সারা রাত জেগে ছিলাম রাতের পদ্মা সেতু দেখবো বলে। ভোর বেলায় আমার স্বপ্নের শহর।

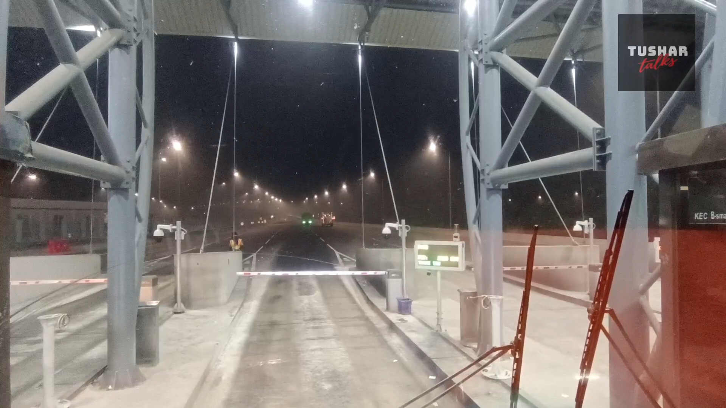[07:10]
আমরা একদম দাঁড়িয়ে রয়েছি বাংলাদেশের স্বপ্নের সেতু পদ্মা সেতুর ঠিক সামনে, আর এই জাস্ট টোল পেরিয়ে আমরা এবার ঢুকে পড়েছি পদ্মা সেতুর উপর।
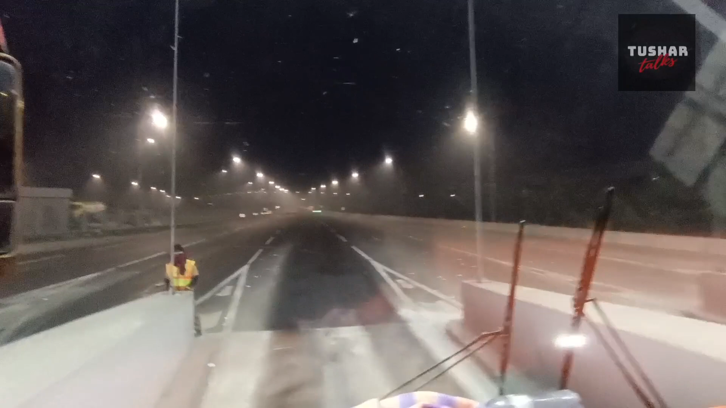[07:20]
আর বন্ধুরা, এক্সক্লুসিভলি তুষার টক চ্যানেলে তোমরা দেখতে পাচ্ছ রাত 2:40 পদ্মা সেতু। বন্ধুরা, রাত এখন 2:45,